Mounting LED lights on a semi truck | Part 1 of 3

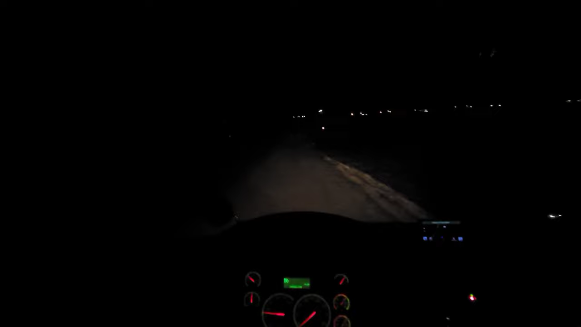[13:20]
And this is how bad they are. And these are supposed to be aftermarket headlamps. I don't get it. I've tried, I think, three different headlamps on this truck. All kinds of different bulbs. Nothing works. So you gotta resort to other means. Um, here's how it looks with the other lights. Pretty big difference, right? So now, I have to say this.